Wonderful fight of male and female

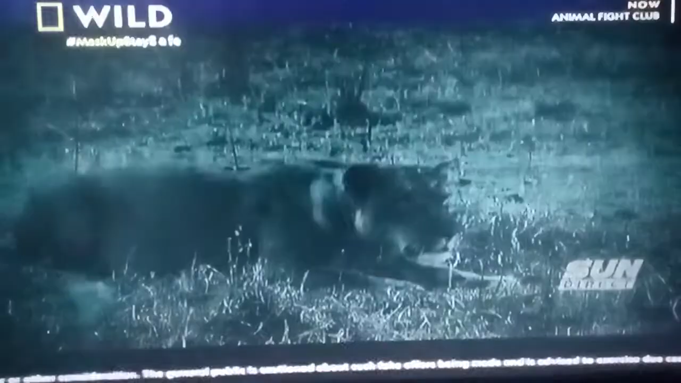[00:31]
the other shells are found that one member is missing so they will have to go to their own
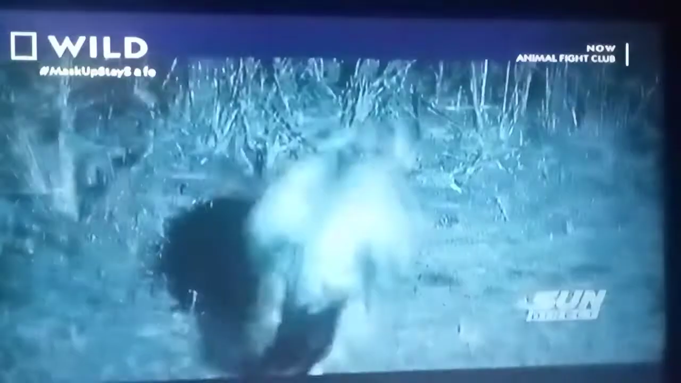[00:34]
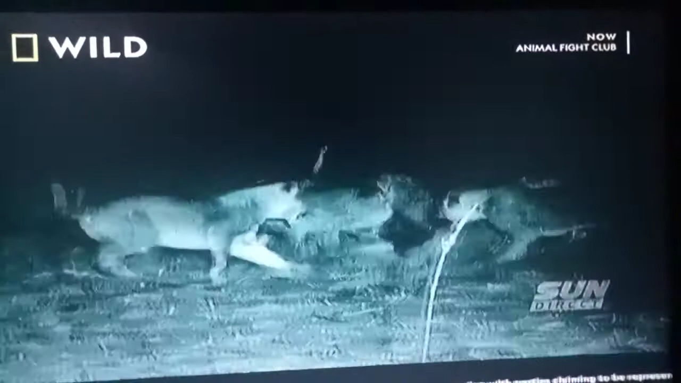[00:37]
all shells and their children are saved one shells is a big shell and one shell is a big shell Thank you.